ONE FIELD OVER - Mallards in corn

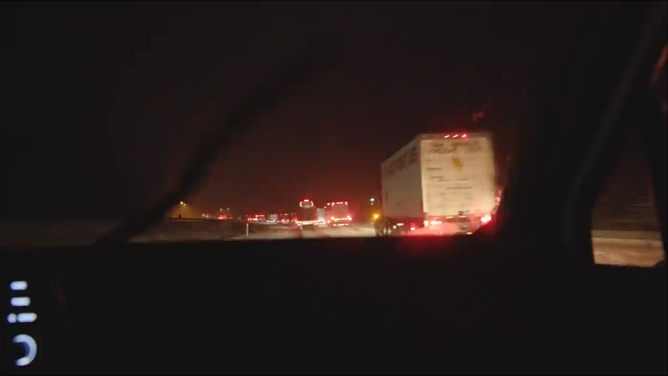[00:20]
We went from pissing rain to pure snow within 400 feet. And now it's just, look at this.